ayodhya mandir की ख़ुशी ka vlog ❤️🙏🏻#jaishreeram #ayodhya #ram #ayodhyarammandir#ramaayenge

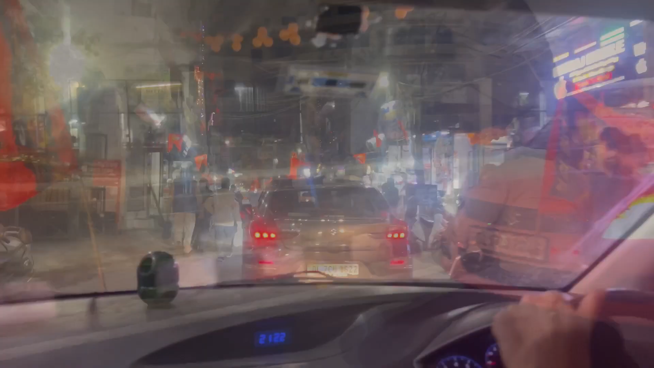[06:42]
यहाँ पे हमारे निगम पार्षद पंकज लोथरा जी मिल चुके हैं, जो कि हमारा स्वागत कर रहे हैं झंडे से साथ।